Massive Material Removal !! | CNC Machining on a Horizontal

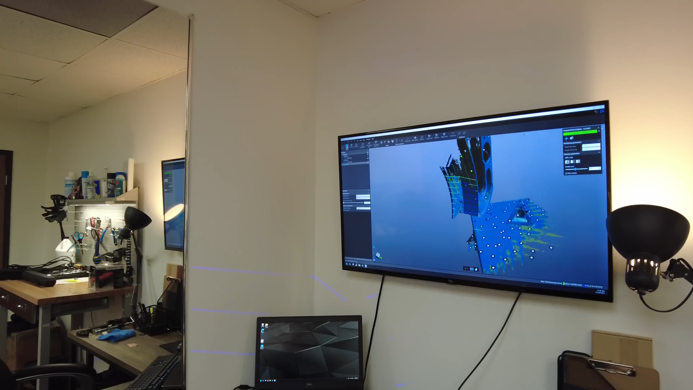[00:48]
friends of mine have a 3d scanner that i actually used to work for but you can see the the mesh appearing on the screen there and this is just giving me the data